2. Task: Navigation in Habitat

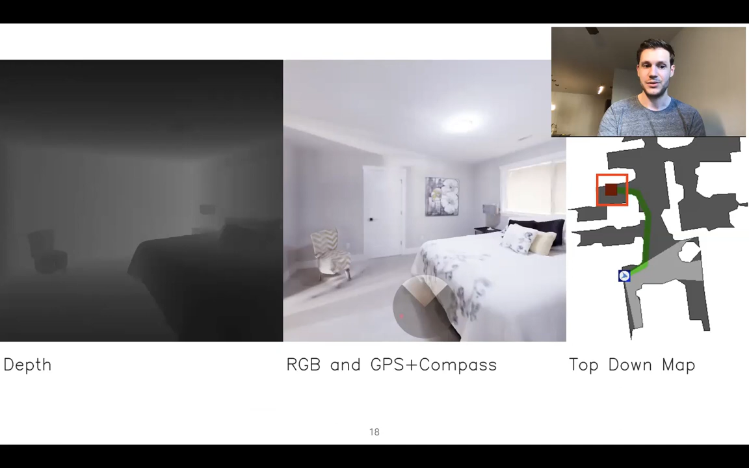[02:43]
Note that the top-down map shown on the right here is solely for visualization purposes. The agent does not have access to this. Instead the agent must navigate using its sensors which includes a depth sensor, an RGB camera, and a GPS plus compass sensor. The agent utilizes its GPS plus compass sensor to update the goal to be relative to its current location which is why we're visualizing it like that. However the GPS plus compass sensor itself tells the agent its current position and orientation relative to its initial position and orientation at the start of the episode.
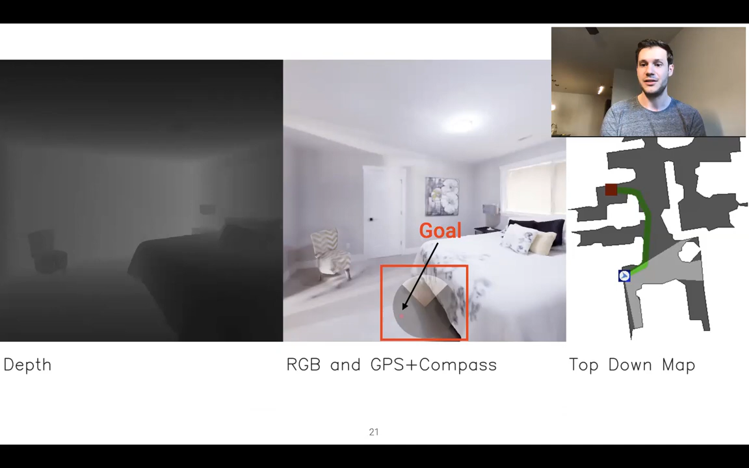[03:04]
Using its sensors the agent then navigates the goal as such.